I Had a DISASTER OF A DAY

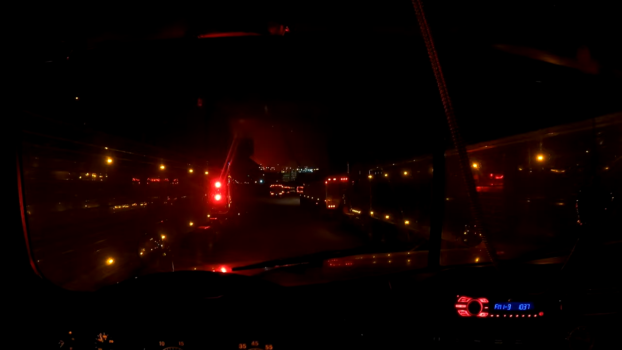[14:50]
woo, might be able to get there by, or get back by, I don't know, maybe eight o'clock, hopefully,
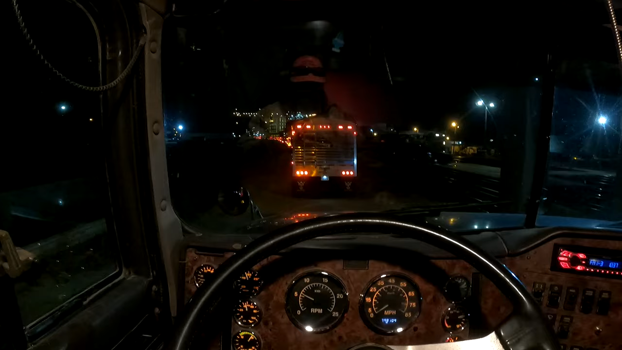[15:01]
well, at least now I can see the dump, that's a plus, so hopefully I'll be gone in an hour, but the record of me waiting, waiting in lines is about, what is, I think it was right around five hours, and that was in Cedar Rapids, I'm probably gonna beat that today, and there's a, uh, engine crew, a train crew, that's gonna be swapping out here soon,
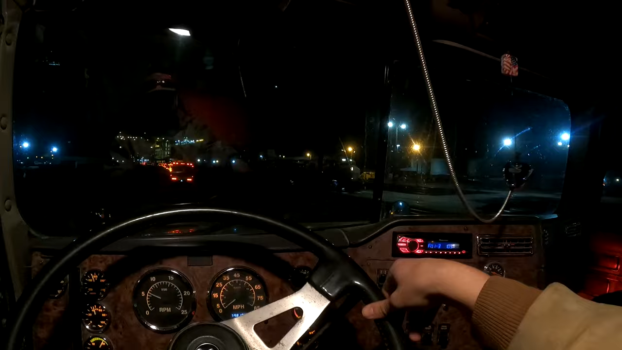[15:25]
so two things, one, that train's moving, bye, empty coal train heading west to a coal mine,
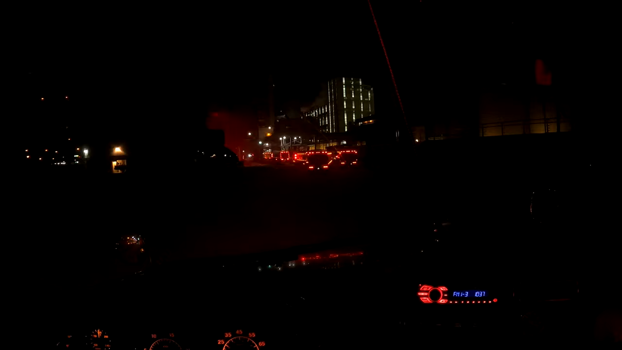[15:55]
they did open up one truck dump, nice, so we got two jumps going guys, woo, making progress,
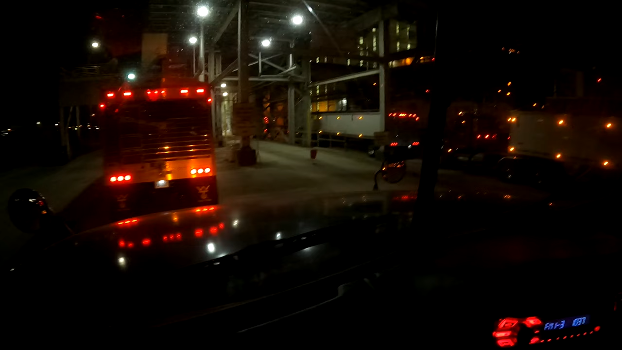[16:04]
that, that bucket has seen better days, or half a bucket, two left, till I dump,
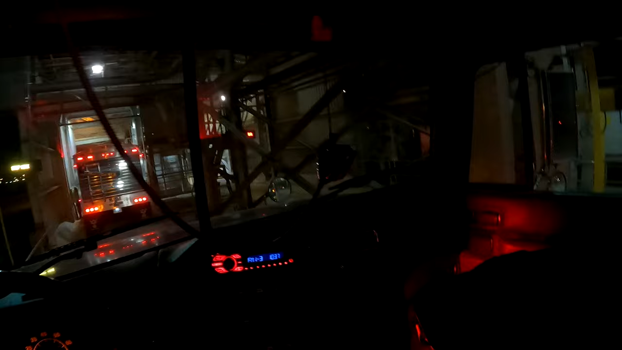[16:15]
so close,